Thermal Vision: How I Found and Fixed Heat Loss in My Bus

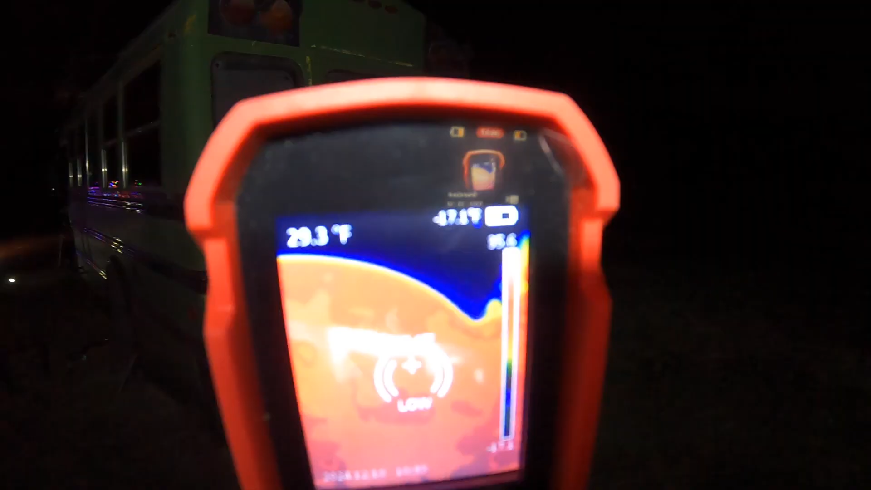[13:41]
On screen: spot 29.3°F
But it's still just going to be like this.
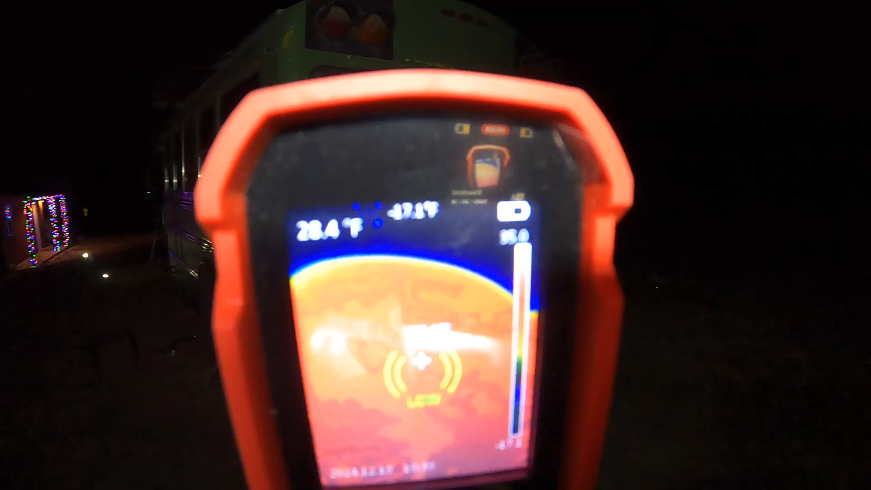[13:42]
On screen: spot 28.4°F
I'm not really sure what else to do here. All right now we're on the passenger side of the bus.
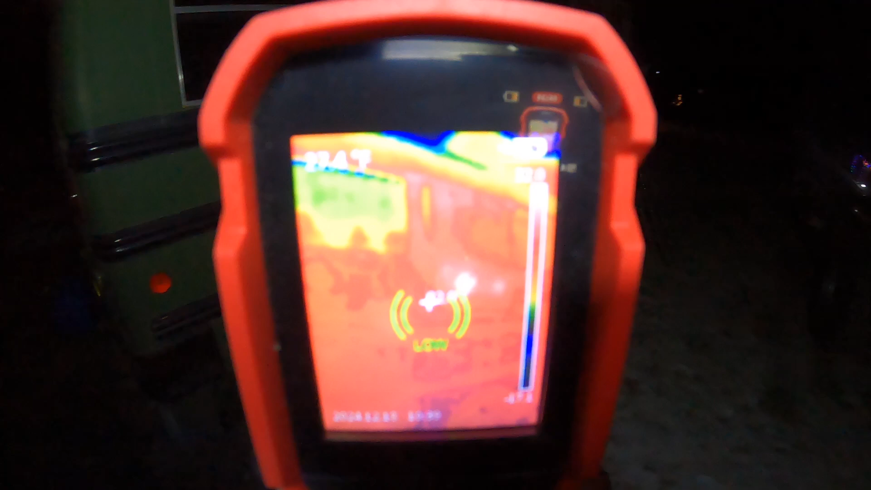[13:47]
Overall I don't see too much heat loss in the walls themselves.
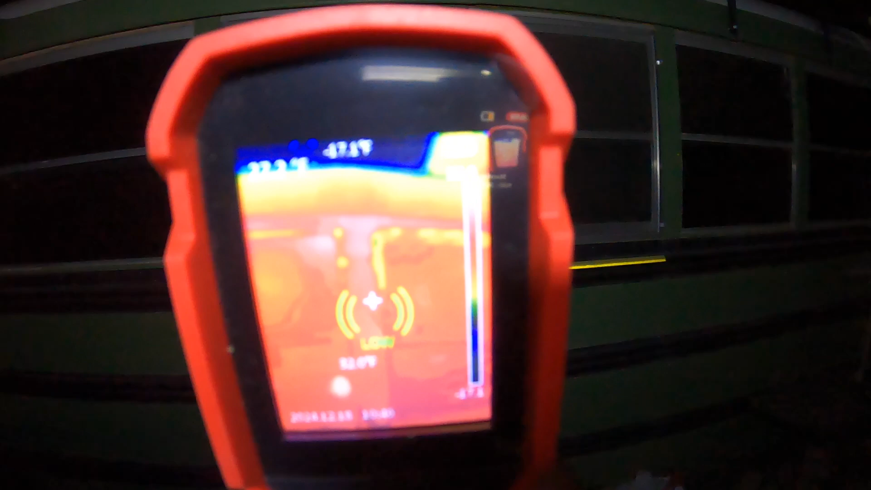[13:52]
But yeah those window frames real bad.
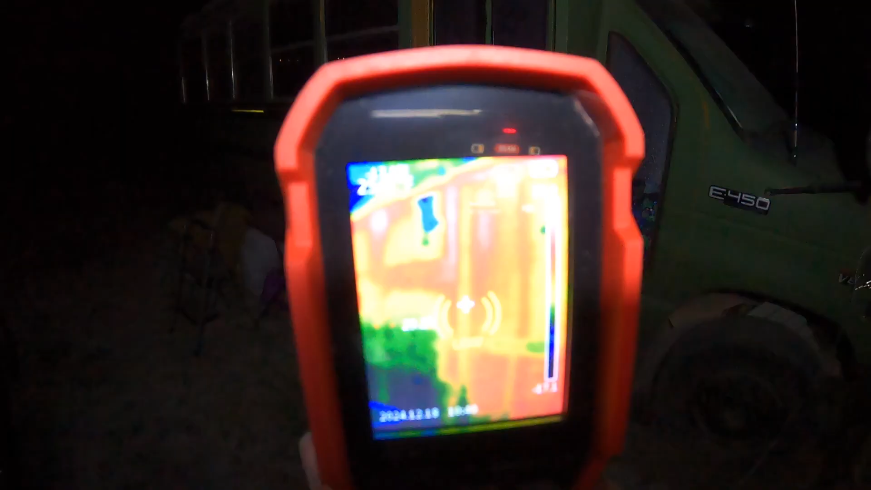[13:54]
Overall it's not too bad.
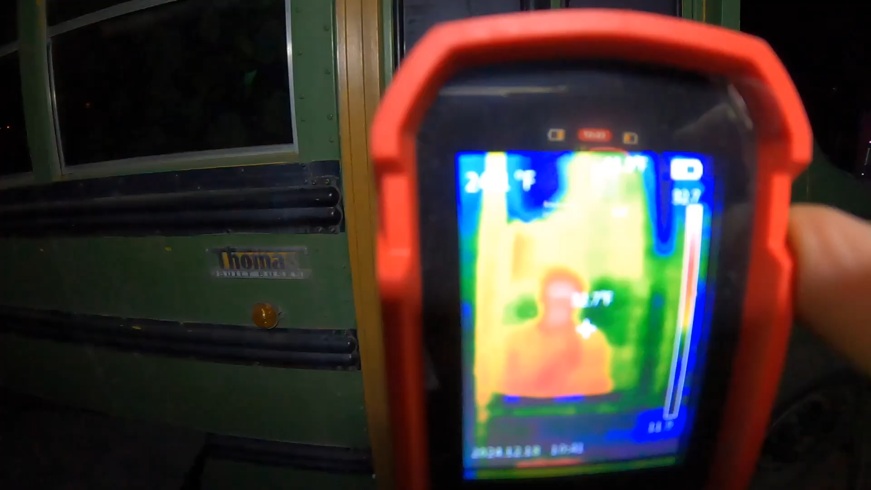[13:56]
Ah see what I mean?
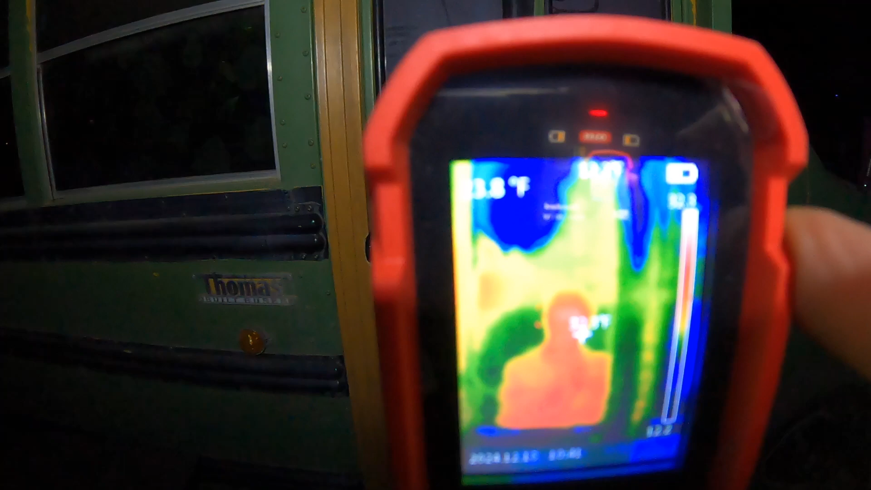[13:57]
That's me. Windows are very reflective for thermal imaging so it's a bit tricky.
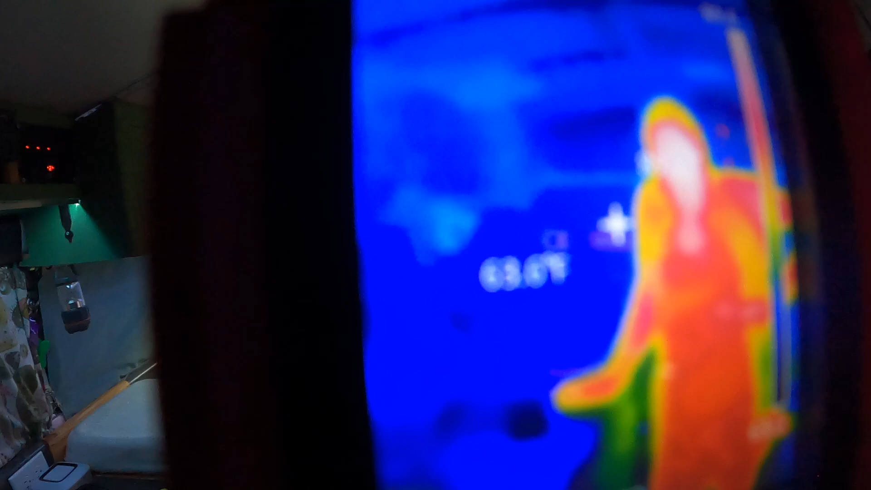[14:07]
I did not. Oh we didn't talk about in here too. I guess we did a little bit in our food pantry.
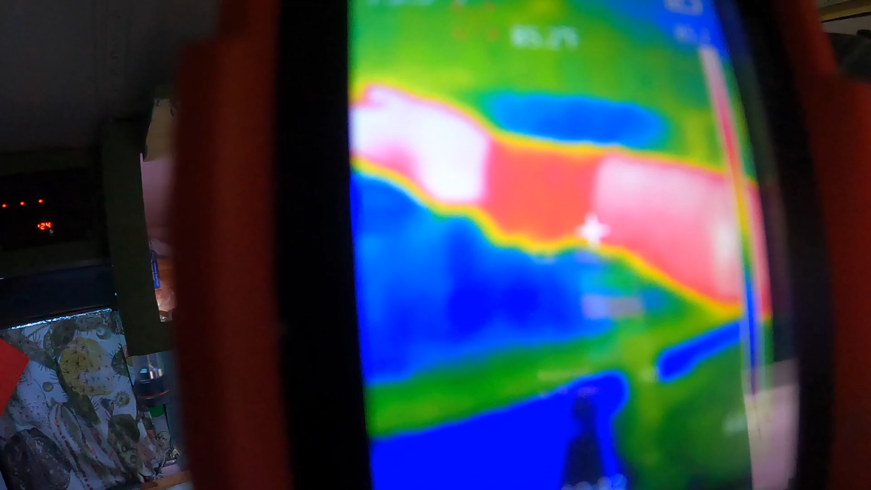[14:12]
Just some pink foam but that's not really as exciting.
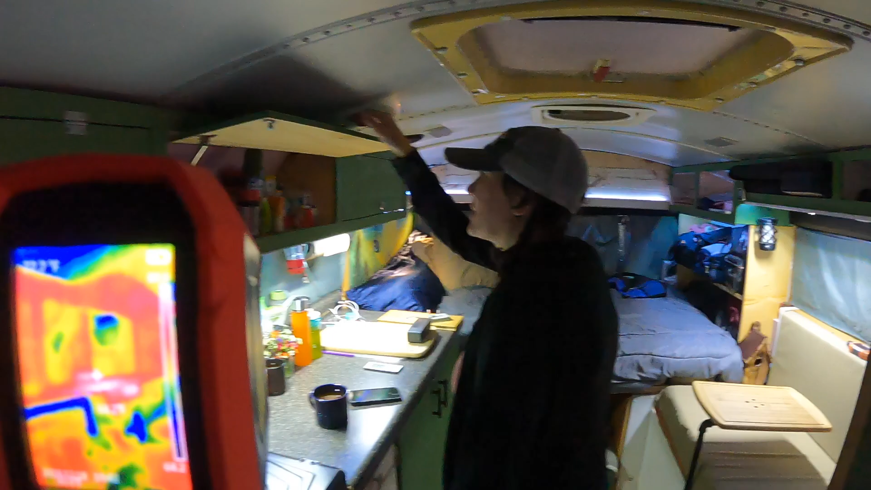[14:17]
Yeah the pantries were also cold just like the rest of the cubbies so we insulated those as well. It's just...
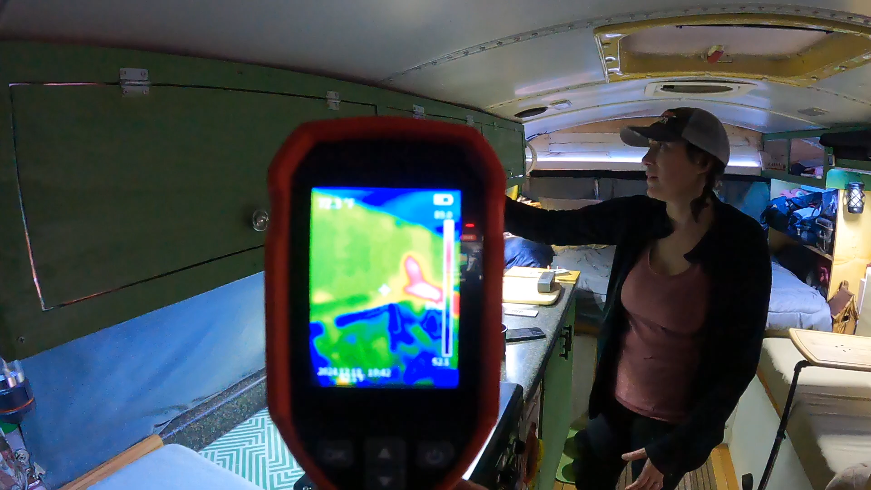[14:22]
The doors help a lot but it just yeah it was just sort of wafting cold air every time.
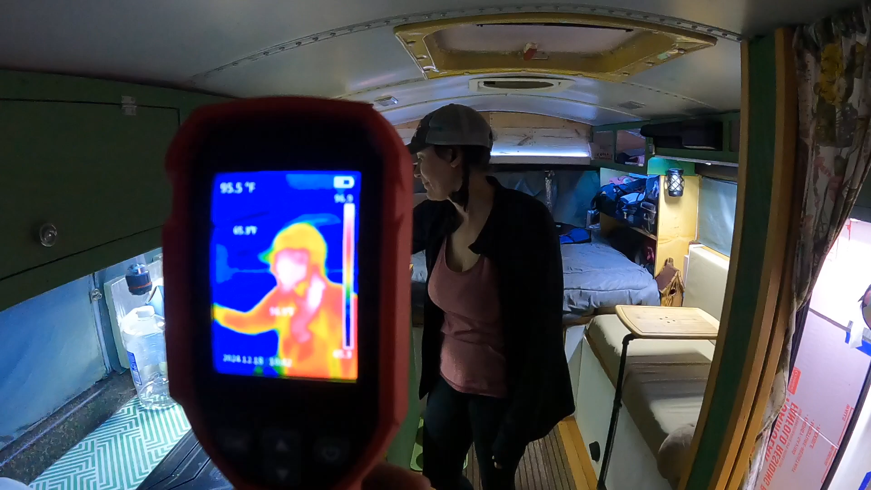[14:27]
On screen: spot 95.5°F
It's just baby steps so you just gotta you just gotta keep picking away at it and I think going outside really